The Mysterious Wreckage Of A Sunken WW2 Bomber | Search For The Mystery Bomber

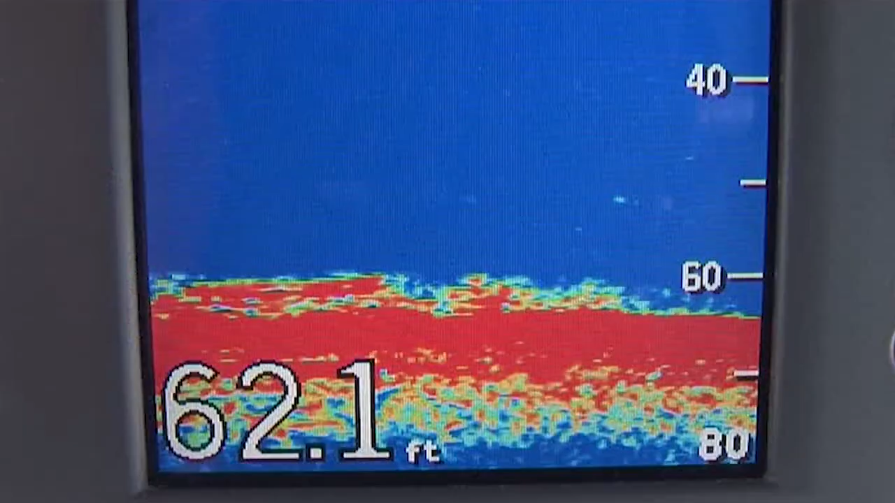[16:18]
On screen: depth 62.1 ft
They're coming up pretty close now. All right, here it comes, here it comes.
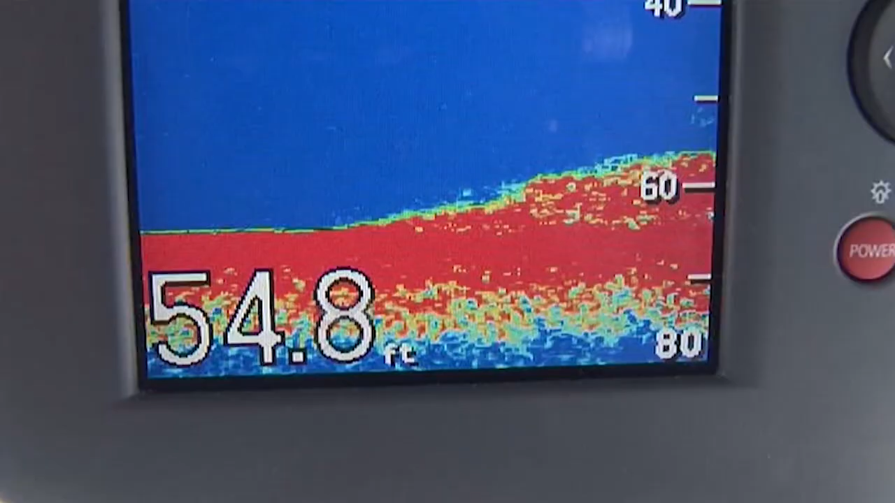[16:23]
On screen: depth 54.8 ft
Oh, yeah? A lot of fish on it. There is. If it's not bit of a bump. If it's not Japanese, we're going to do very well on the fishing anyway.